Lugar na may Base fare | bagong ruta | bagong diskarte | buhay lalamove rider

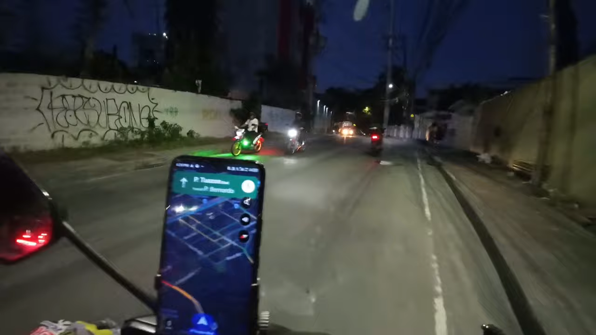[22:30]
Tama yung address, kaso yung ano, yung pin nandoon, nasa gitna ng LRT sa may stoplight. So, buti na lang na-contact ko. Ang nakalagay kasi sa address 56 Justin.
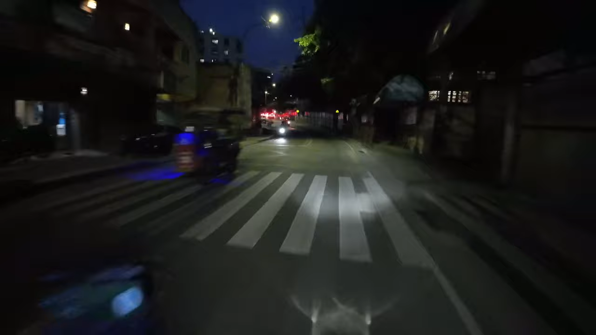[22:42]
Yung pala 56 Pituason. Dito. Malapit lang naman. Pagkalampas lang nitong ano, eskwelahan. Tapos yung next drop off natin, 2.1 kilometers. Shout out kay ano, kay Kuya Guard doon sa ano, UKC.
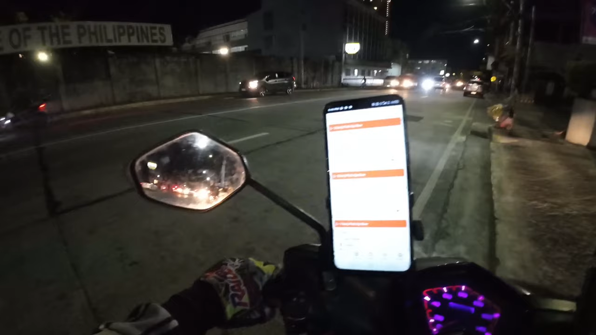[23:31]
Okay na mga boss. Sub tayo booking. Oras ay 6:44. Update na lang pag may booking na tayo.
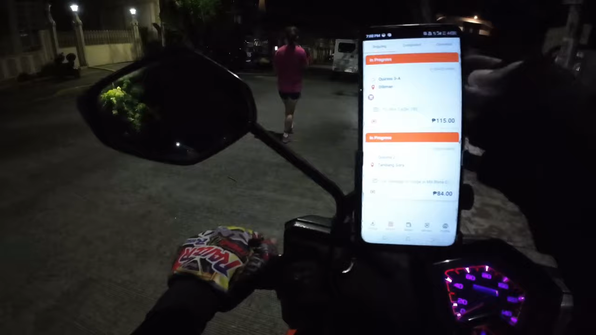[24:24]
Ito yung isa natin mga boss, so goods to kasi ano, nasa app ano, 115.